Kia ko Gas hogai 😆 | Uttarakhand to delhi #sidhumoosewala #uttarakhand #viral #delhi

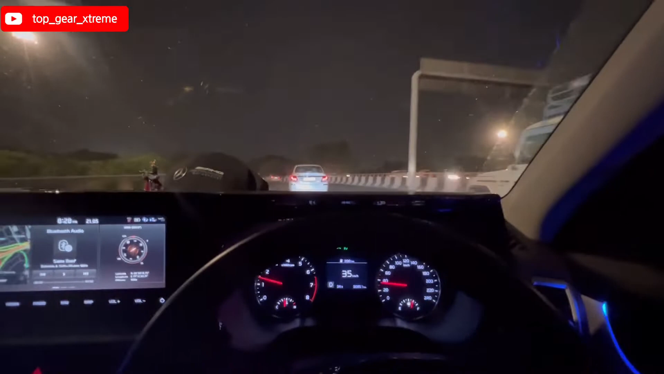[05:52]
यहां डेली में तो उतर गए हैं यहां डेली में अच्छा लग रहा है और सामने देख सकते हैं उत्रान चल की एक बुलैरू चल रही है यह पहाडू से इतनी बुलैरू दिख रही है हमको पूछो मत यह वापस बुलैरू हमारा आ गया हम जस्ट इम स्ट्रोम
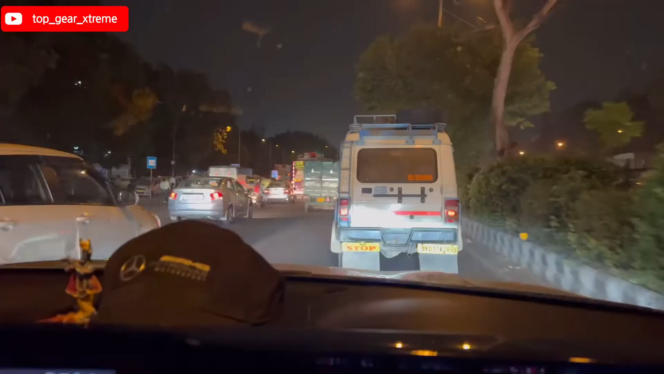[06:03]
सें� कोई option है नहीं बट चलो दिल्या के अच्छा लगा अब चलो हम सीधा आपको घर पे मिलते हैं